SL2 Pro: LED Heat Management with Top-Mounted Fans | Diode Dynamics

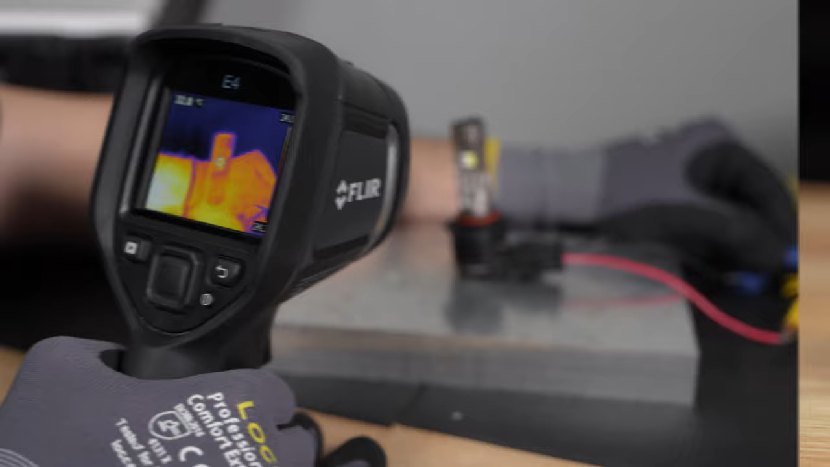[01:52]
So even though this fan looks a lot smaller it
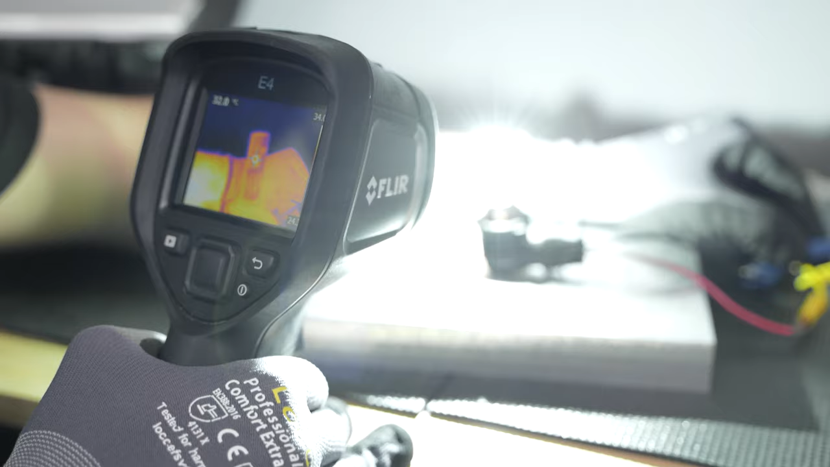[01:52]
really packs a punch in terms of dissipating that thermal energy.